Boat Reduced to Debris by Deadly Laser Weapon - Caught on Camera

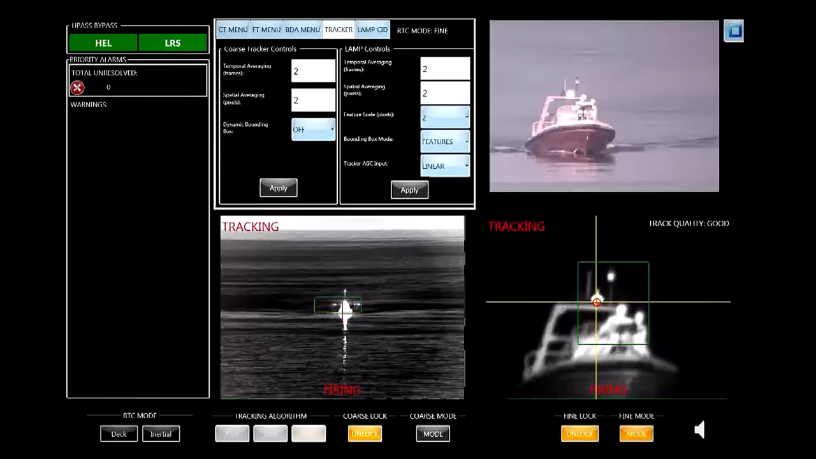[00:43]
the energy weapon locks onto its target and then fires. In the conventional footage, no beam is visible, only the boat succumbing to the unyielding energy of the weapon.